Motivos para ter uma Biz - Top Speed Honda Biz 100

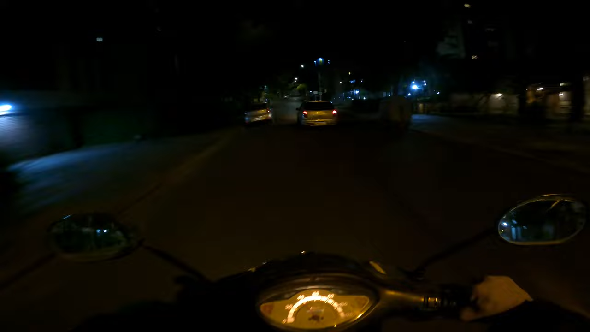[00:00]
a pesada tudo certo aqui tá tudo tranquilo é muito engraçado esses remendos que os caras fazem no asfalto que meu caramba parecia que tinha uma moto grudada em mim é muito estranho porque a razão eles
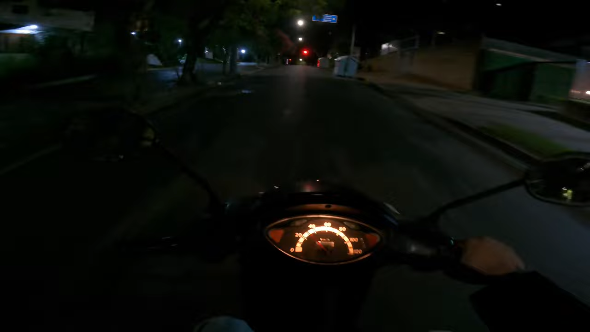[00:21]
chegarem que tem um buraco para eles pegarem dá uma cavadinha no buraco nivelar
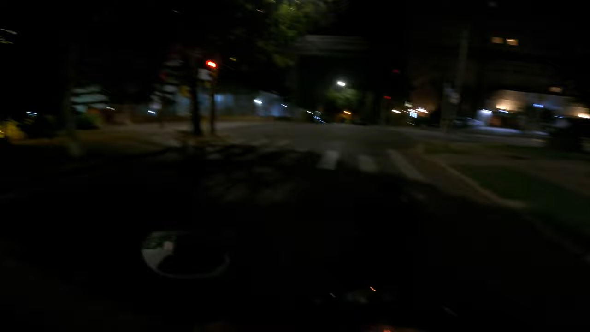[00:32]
não tem um remendo nivela dinho que que eles fazem quando chega de qualquer jeito aquele buraco todo ruim escala somente uma massa por cima
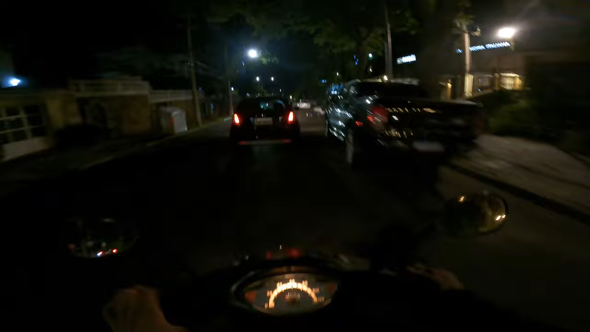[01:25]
a força para que for o dogo com a cabeça para fora dogo pegando um vento na o dono desse do que podia andar um pouquinho mais rápido cara precisava andar a gente por hora né tá vendo aqui tá vendo o condomínio como meu
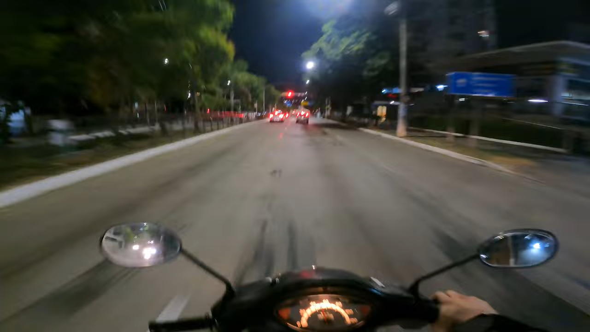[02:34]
caramba velho e deu 90 por hora de bis olha aí deus livre com jicleezinho 85 ainda deus livre tinha mudado essa sinaleira de novo ela sempre foi assim aí agora voltou ao normal
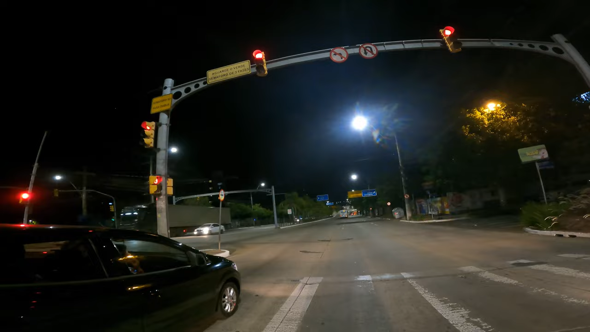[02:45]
filho da puta
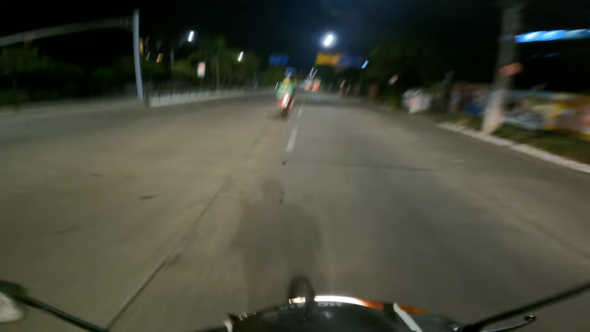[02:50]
e eu vou pegar esse louco na curva agora o problema que a bis não dá 80 de uma vez acho que daí acho que daí vai tomar na curva